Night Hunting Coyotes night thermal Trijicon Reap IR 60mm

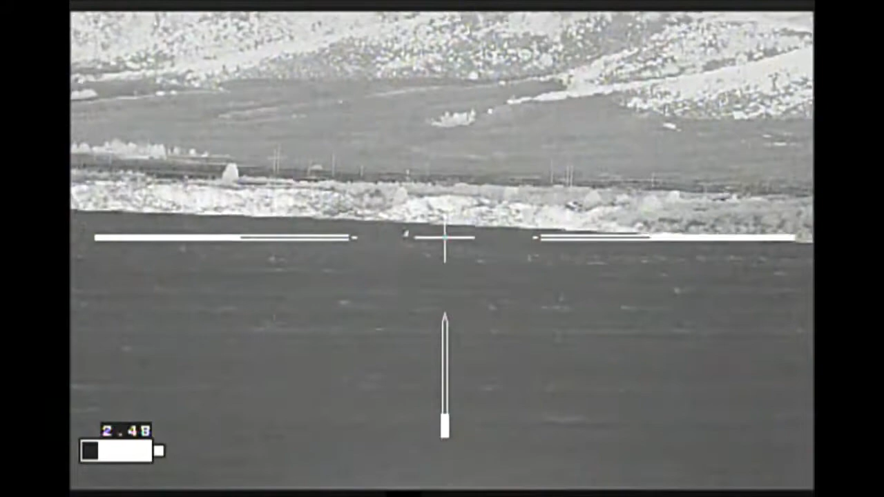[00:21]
Keep an eye on him, I'll go to the left. Got him. Keep an eye on him, I'll go to the left.
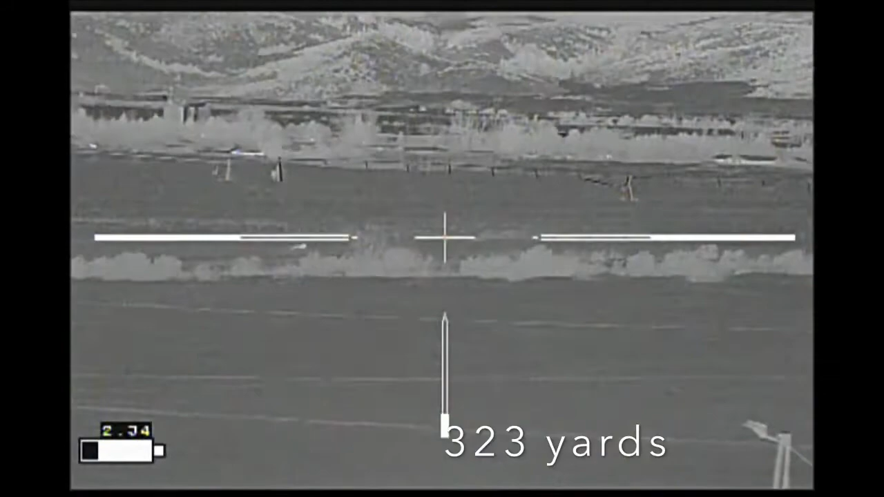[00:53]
Got him. I just piled him up.
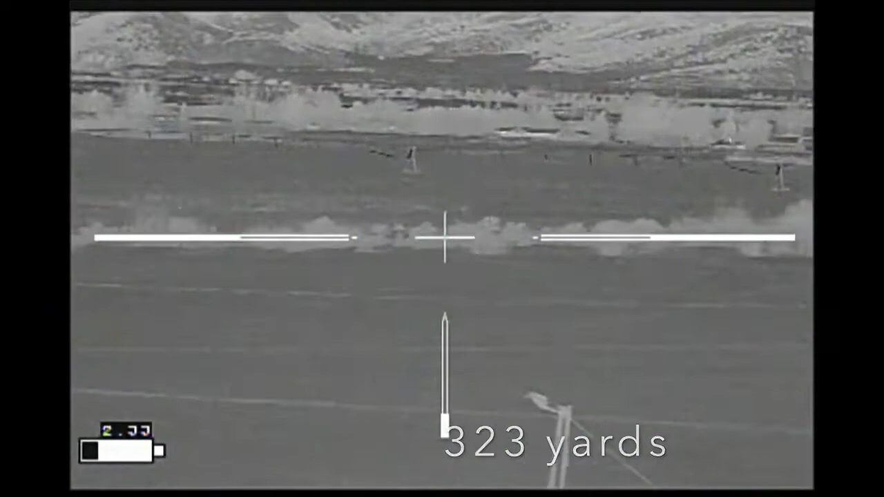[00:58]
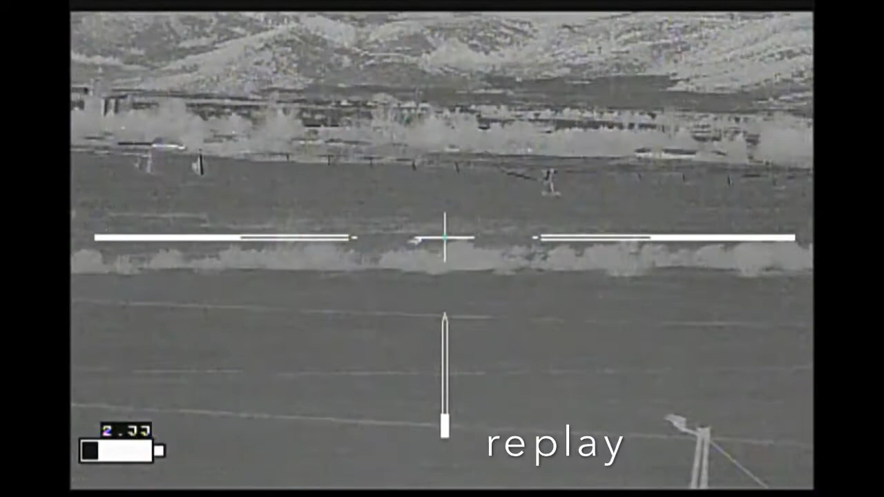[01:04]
Got him. I just piled him up. Got him. I just piled him up. I turned to the left.